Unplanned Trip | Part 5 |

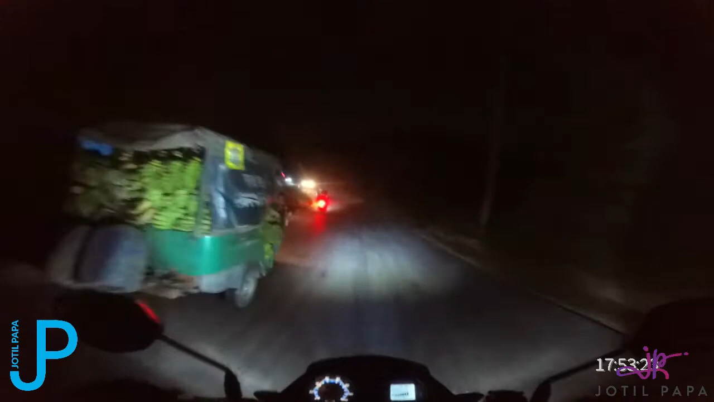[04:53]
একটু একটু না বেশ ভালো বেশি আর কি, মানে হিল ট্র্যাক। যা মজা লাগতেছে। দিনের বেলা হয়তো আপনাদেরকে বুঝাইতে পারতাম, বাট রাত্রেবেলা ক্যামেরায় কতটুকু বুঝতেছেন আমি জানি না। গাড়ির স্পিড 3 গিয়ারে এমনি পার হয়ে যাচ্ছে, এই এখন আবার উঠতেছি দেখেন।